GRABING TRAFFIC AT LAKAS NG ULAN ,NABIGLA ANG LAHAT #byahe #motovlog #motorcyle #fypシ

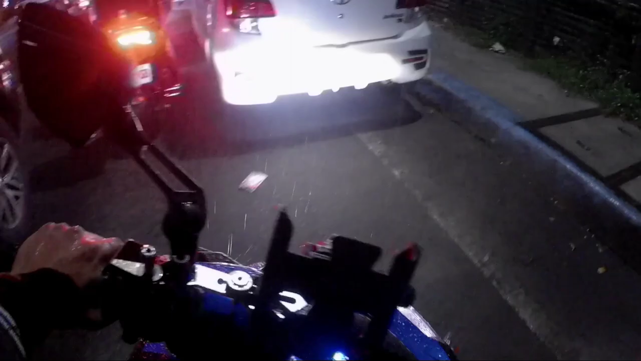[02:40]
Masyado nang malakas, mababasa ang nanlalambot kong katawan.
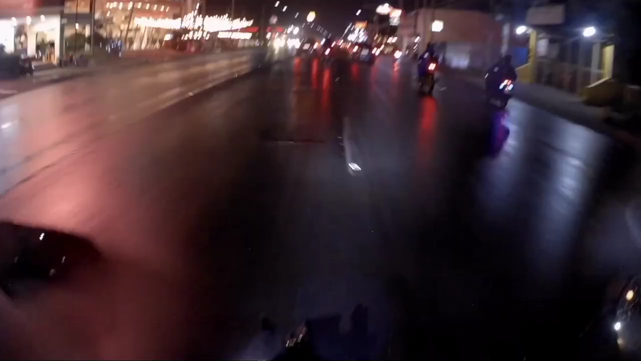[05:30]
Be a defensive driver lagi. Kita nyo kung hindi ako nakadistansya, malamang southpok ako sa Innova, at lagi ka dapat alerto at huwag masyadong tumutok. Bigla huminto sa gitnaong van, dapat nagsignal na siya na papunta siya sa kanang gilid. Ang ginawa niya, hinto hazard sabay gilid. Magiging sanhi ng aksidente ang ginawa niya.
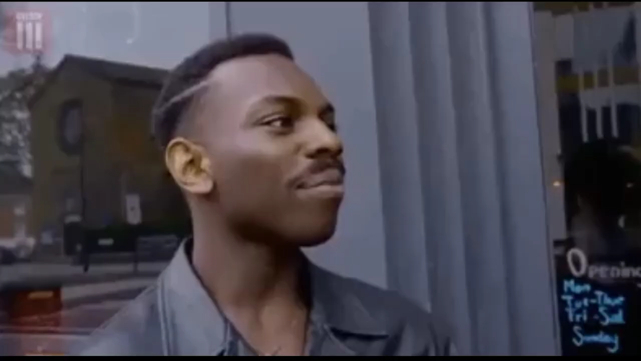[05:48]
Nice.
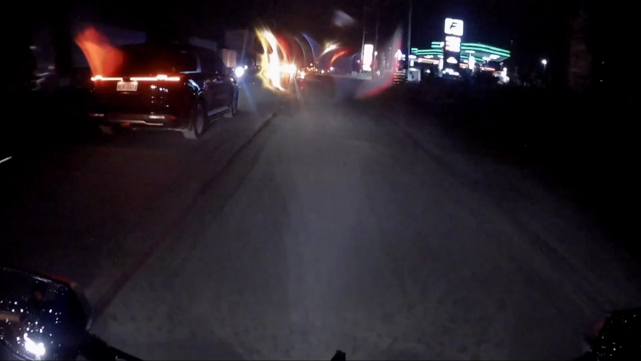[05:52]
Ang matindi pagdating ko sa Kawit, toyo ang kalsada, walang bakas ng pag-ulan, binakayan lang pala umulan, haha. Mm-hmm.